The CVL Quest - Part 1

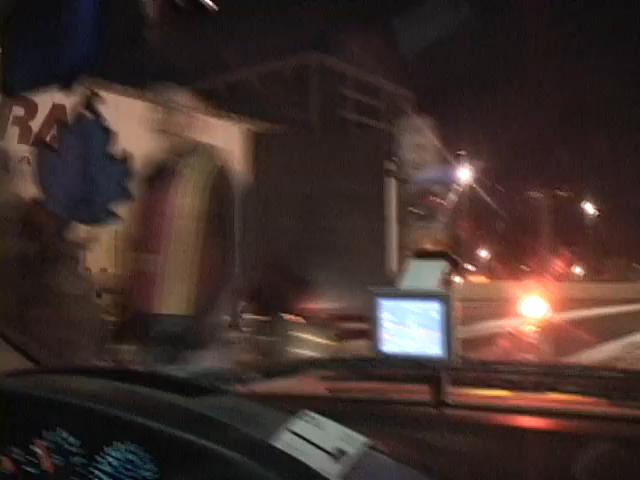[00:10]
Here we are going over the George Washington heading into New York City.
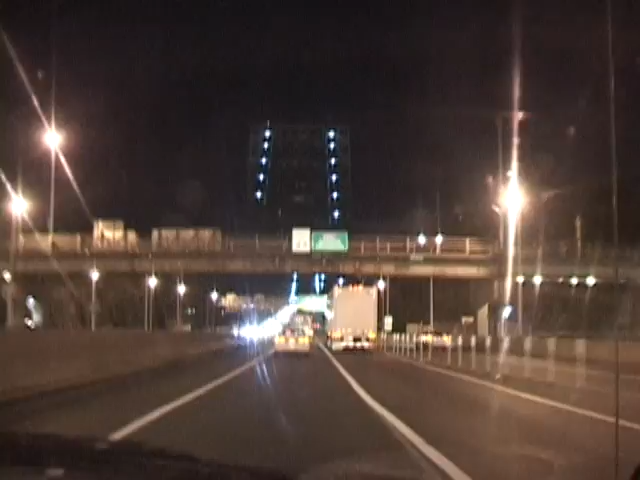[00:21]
It's a big damn bridge. Did they blow this up in Cloverfield? No, did they? No. What year was this bridge made? Oh, late, like 1940s.
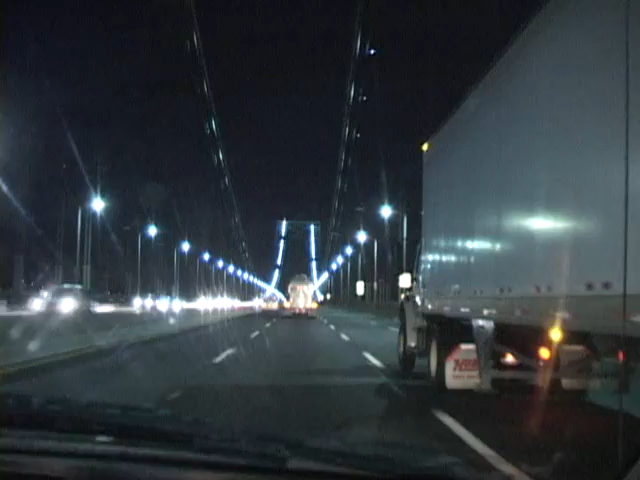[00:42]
Did a big thing on Modern Marbles, how they upkeep it and stuff. Pretty cool. Arriving at George Washington Bridge on the left. We're not there yet? Yeah, exactly. Just begun.